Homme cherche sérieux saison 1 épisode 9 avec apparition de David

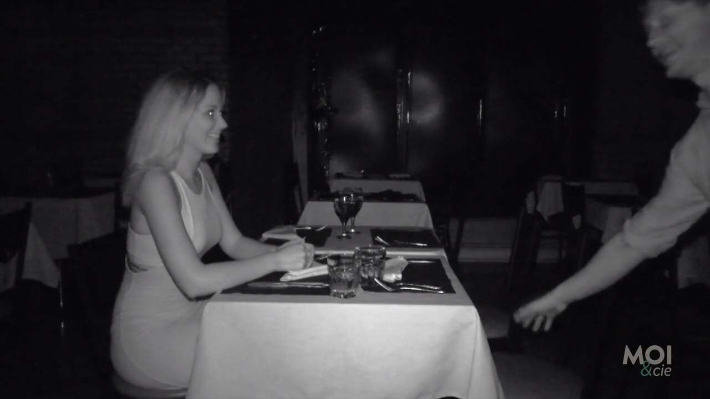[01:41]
Tu y arrives. J'ai tout pas la chaise. OK. Fais attention. Il y a de l'eau pis des coupes de vin sur la table. En ce moment? C'est ça? Ouais. OK. Toi, tu l'as vu dans le fond? Ouais, je l'ai vu. OK.